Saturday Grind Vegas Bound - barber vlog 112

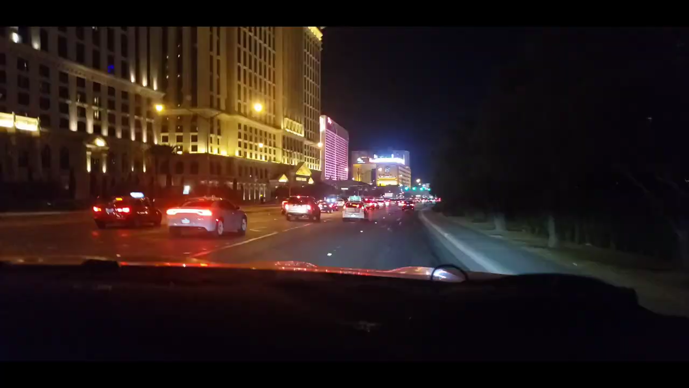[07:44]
All right, guys. We're just pulling up right here in Las Vegas. We made it, baby.
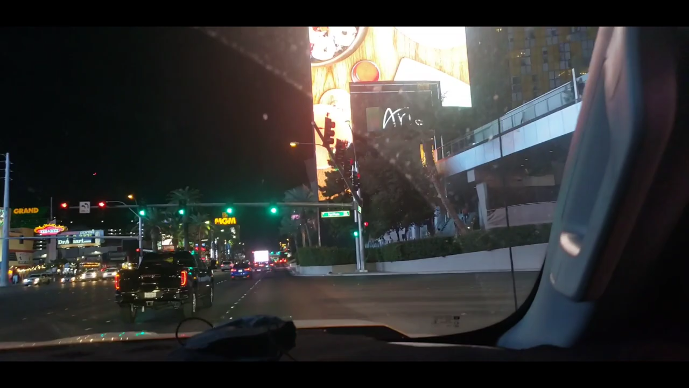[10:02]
Yeah. You got to just keep going straight, baby. You'll be good. We're going to go past the MGM. Oh, okay. Yeah. We're going to go past the MGM, past the Excalibur, and then it'll be on the right-hand side. On this side of the street right here. Okay, right here, we're coming up on New York, New York. We're just going to... We're just going to...